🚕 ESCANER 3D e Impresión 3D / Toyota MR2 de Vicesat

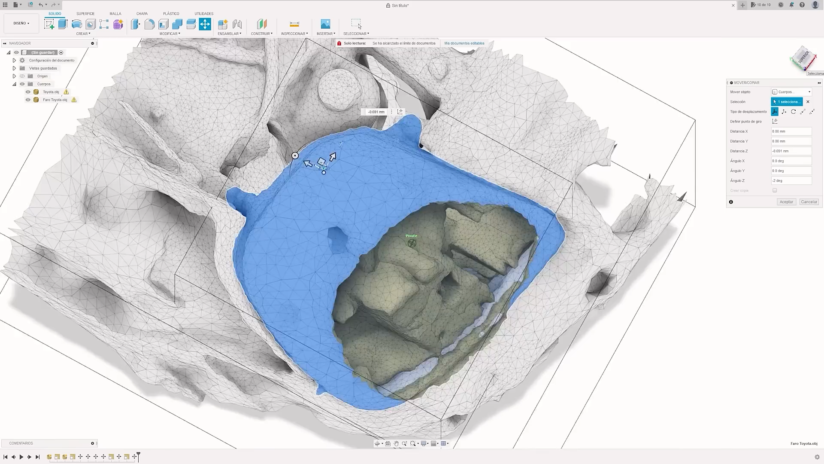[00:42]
recordarás que este tipo de escaneo nos dio muchos problemas, ya que la malla que conseguíamos era más bien mala.
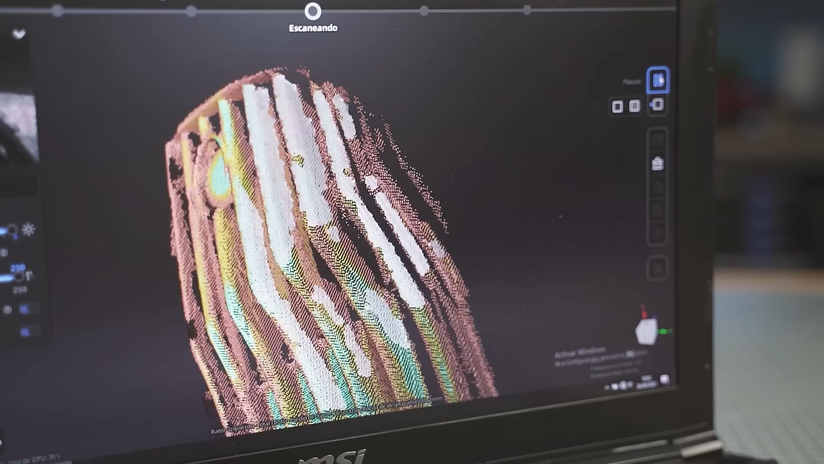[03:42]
Las zonas verdes son zonas que ya están bastante bien escaneadas y las rojas que es recomendable repasarlas.
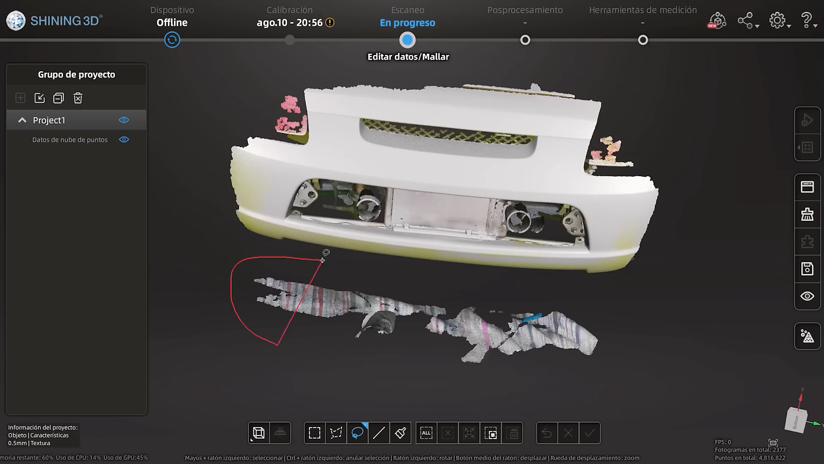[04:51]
El proceso ahora es el mismo, limpiar la nube de puntos eliminando todo lo que no necesitamos y crear una malla igual que hemos visto antes.
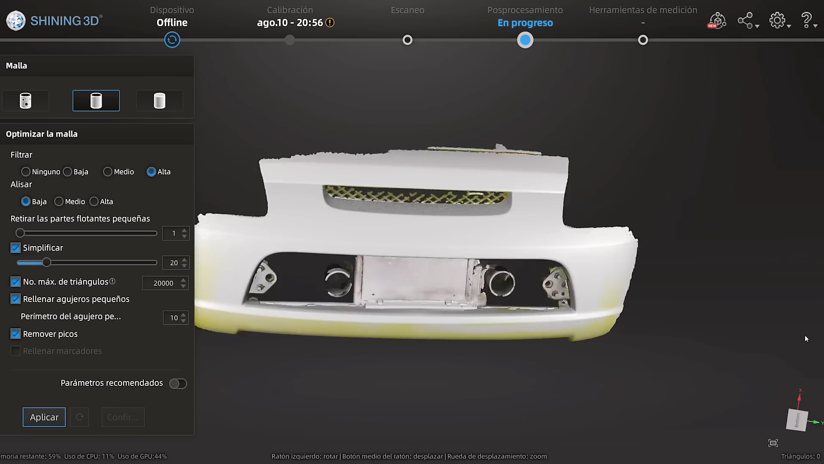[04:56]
También lo podemos ver sin textura. Como ves la calidad es brutal. Solo quedaba exportar la malla y llevarlo a la Fusion 360 para empezar a trabajar.
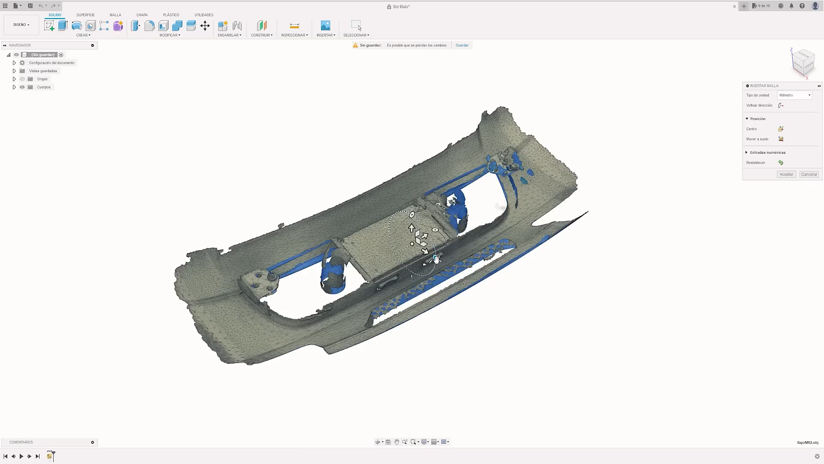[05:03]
Importo la geometría y lo primero es colocarla lo más recta posible. Ayudándome de una sketch intento colocarle el paragolper centrado y recto.
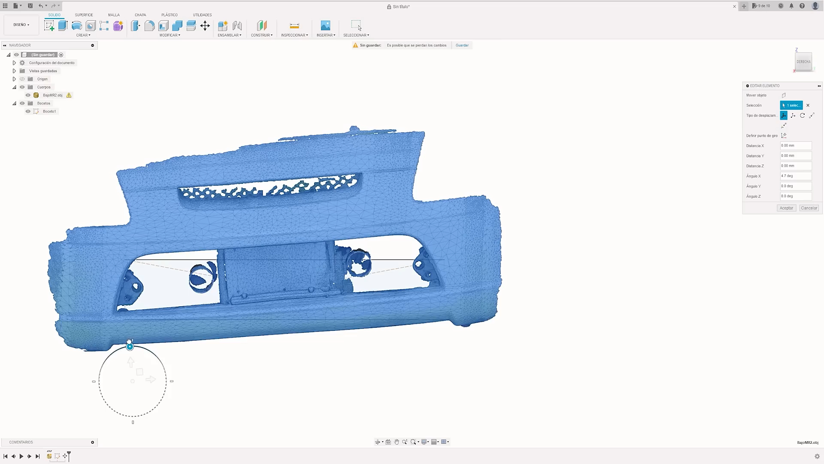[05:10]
Y era una inclinación que luego me permite trabajar cómodamente y que no tengamos que hacer demasiados planos de construcción que luego al final son un lío.
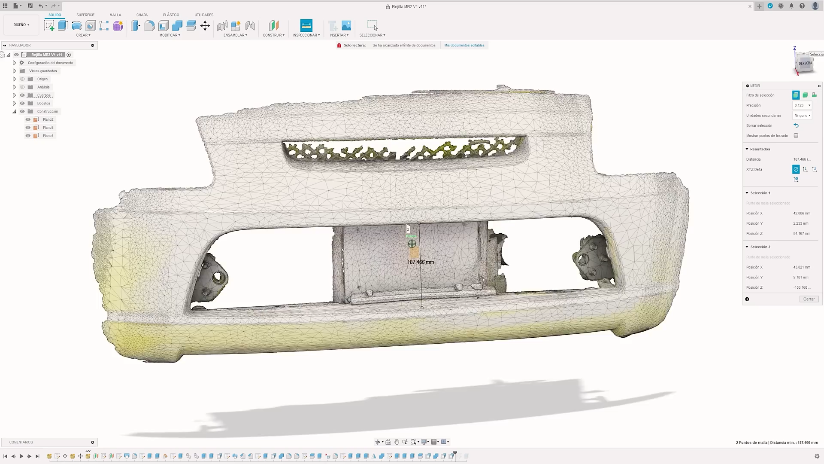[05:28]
Otra buena idea es eliminar toda la geometría que no necesitamos. Ahora mismo solo necesito el hueco donde irá la rejilla, todo lo demás sobra.
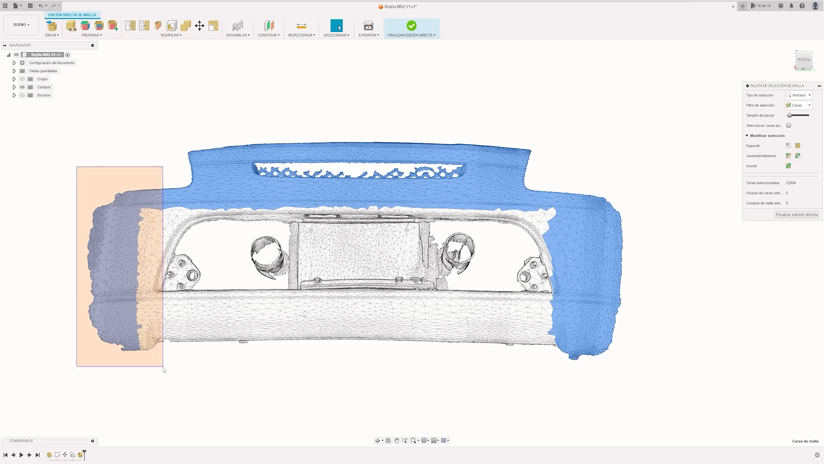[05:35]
Lo sirve es duplicar el objeto por si necesitamos recuperarlo en otro momento.
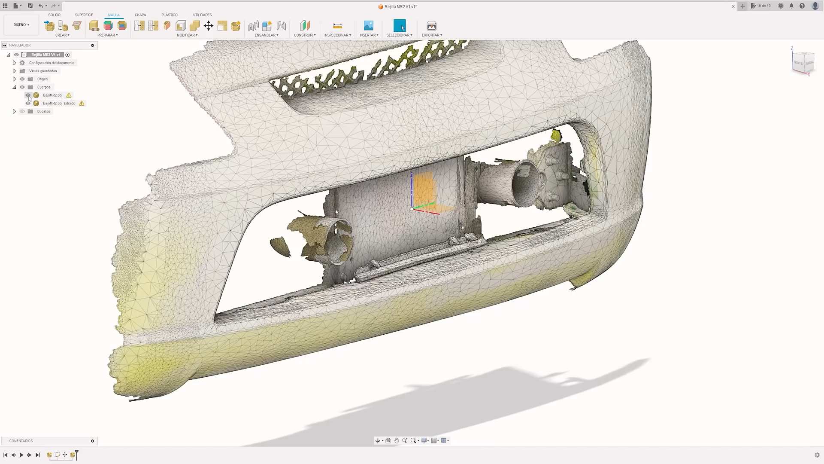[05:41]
Así tengo dos, uno completo y otro que es el hueco solamente. Lo siguiente es empezar a crear la pieza, empezando por crear algunos sketches para empezar a definir la forma.
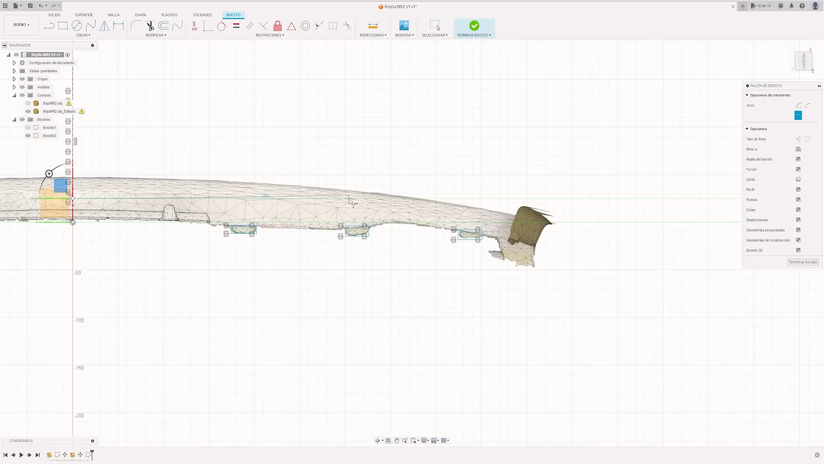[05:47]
Y por supuesto, intentando trabajar con simetría para ahorrarnos la mitad del trabajo.
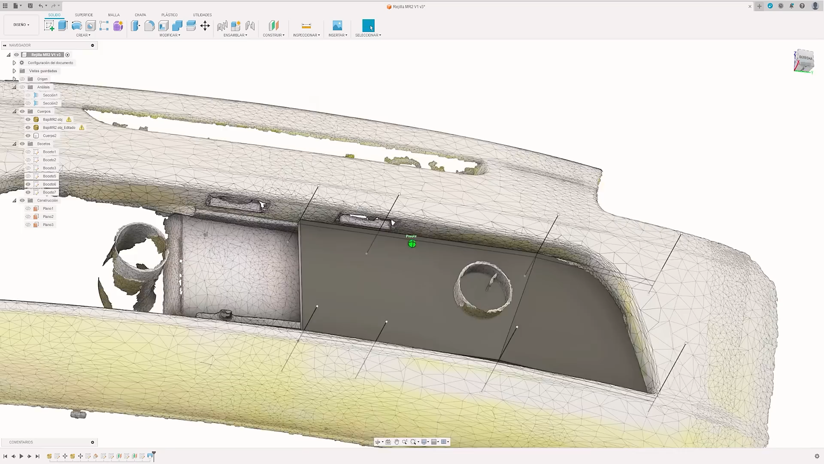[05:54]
También me coloco los escapes en su posición exacta para tenerlos como referencia.
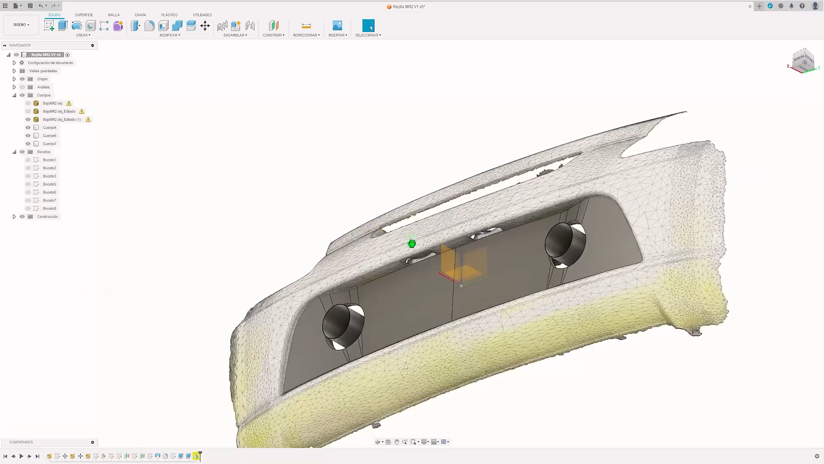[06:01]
Para el diseño, hemos cogido las formas generales de la rejilla original, intentando salvar a luces de la matrícula y como decía al principio del vídeo, intentando que se vea como una pieza original.
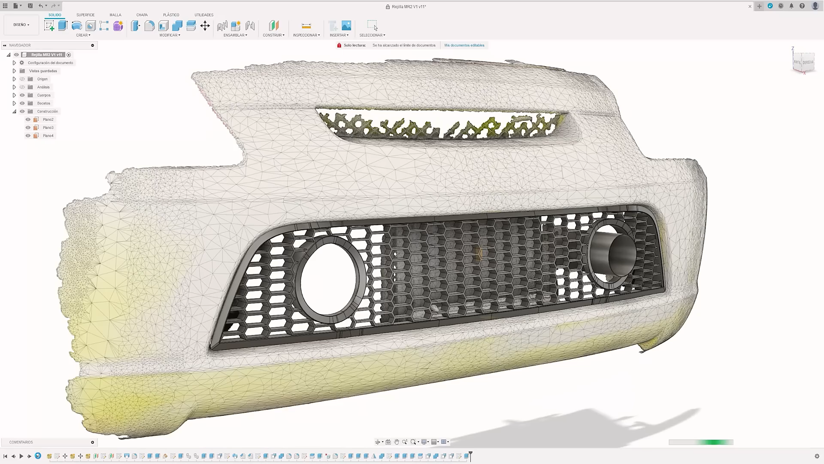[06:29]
Así que primero quise imprimir una prueba para probarla y confirmar que todo encajase bien en el coche. Para ahorrar material, eliminé gran parte de la rejilla y saqué una primera impresión en PLA.